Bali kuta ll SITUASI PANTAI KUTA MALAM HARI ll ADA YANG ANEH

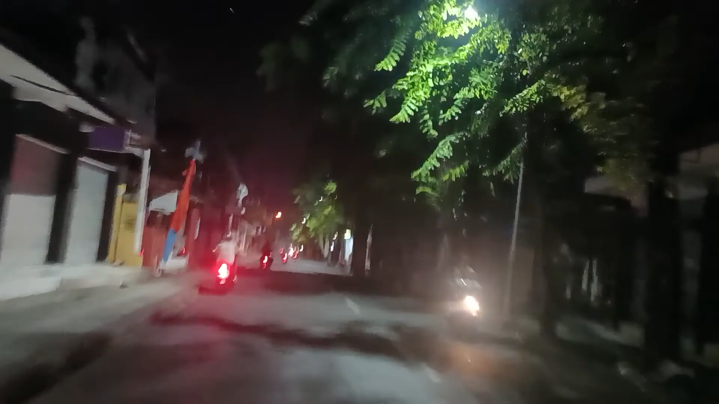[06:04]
Sekarang kalian bisa lihat sendiri kondisinya sudah sedikit orang. Dan ada polis guys. Perbedaan jika kalian pernah datang ke kota yang dulunya, kalian bisa lihat perbedaannya ya.
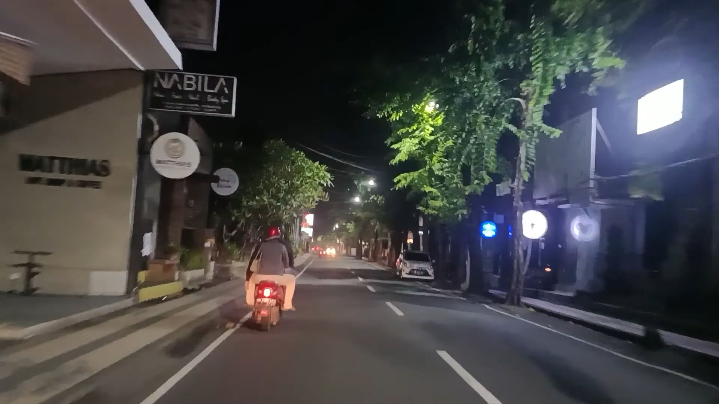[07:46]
jalan raya sepinya ini, jadi sepi dan ada turis.
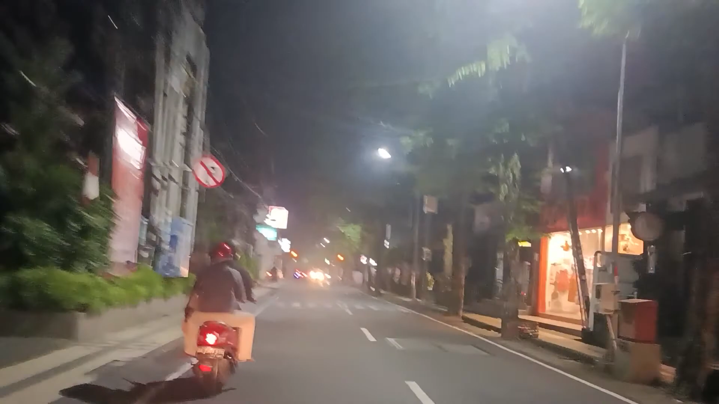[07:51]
Dulunya pas jam segini masih banyak yang berkeliaran, tapi sekarang sangat sepi.
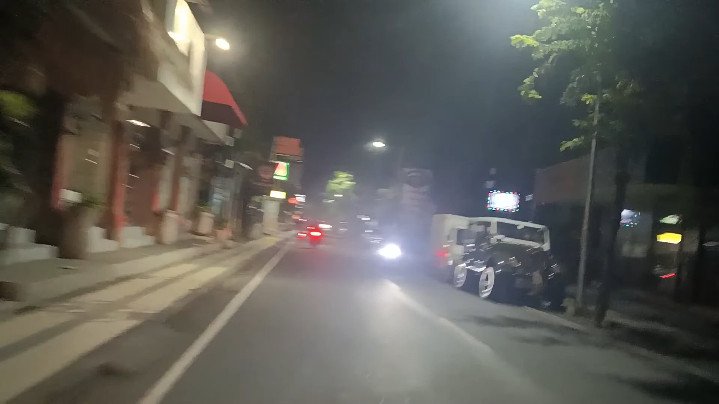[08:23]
Saya hanya putar aja ya guys, untuk menunjukkan situasi keadaan yang ada di sini di jam 12.